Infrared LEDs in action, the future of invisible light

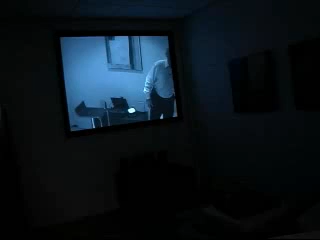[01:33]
So, you'll notice that we're right now in basically what is a dark room. There is no ambient visible light whatsoever in this room. However, we can look up and see ourselves on TV.
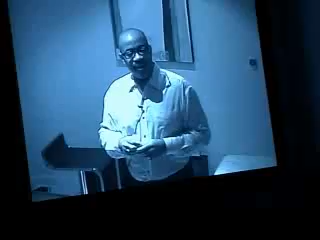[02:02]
But what's different is we're illuminating the room with infrared light.
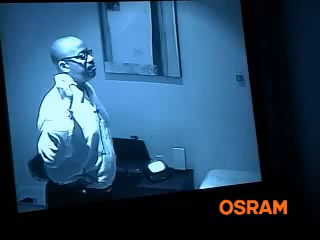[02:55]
consuming roughly about 5 watts of electrical power.